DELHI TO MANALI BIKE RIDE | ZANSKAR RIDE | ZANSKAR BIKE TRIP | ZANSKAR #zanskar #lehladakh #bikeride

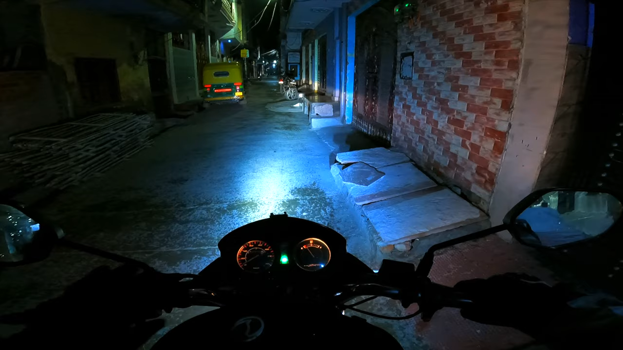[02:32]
जय माता रानी की। ये घर से निकलते ही भैया ये बूंदा बांदी चालू हो रही है, इसका क्या ही इलाज है भैया।
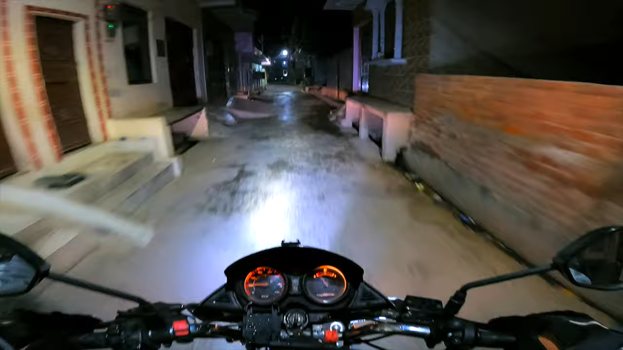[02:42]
ऐसा लगता है यार आगे जाके मिलेगा नहीं, तो इसलिए मैं निकल गया हूँ। अभी देखते हैं रास्ते में जो भी होगा फिर उस हिसाब से हैंडल करेंगे चीजों को।
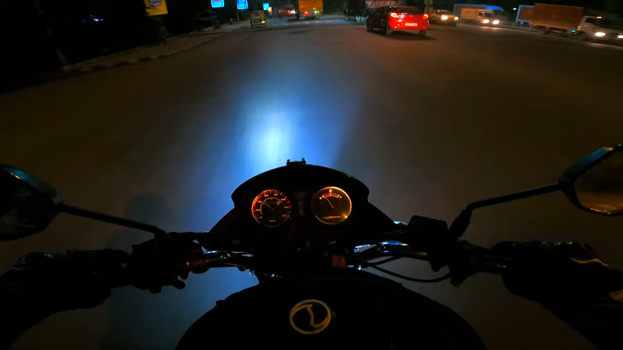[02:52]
ये वाला है हजार। अरे खुल जा यार। क्या हुआ सर? अरे जाम हो गया यार।
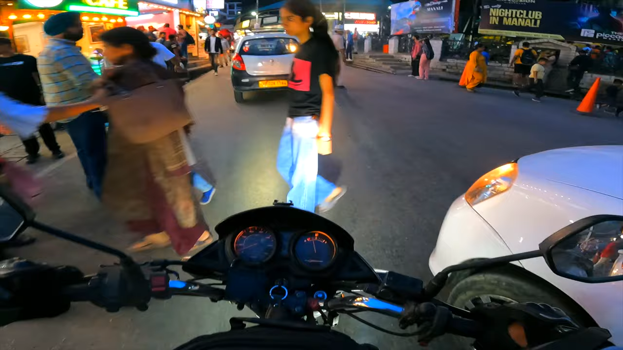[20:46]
5-5 पुलिस लगी है यहाँ। हमारा होटल है 1.5 किलोमीटर।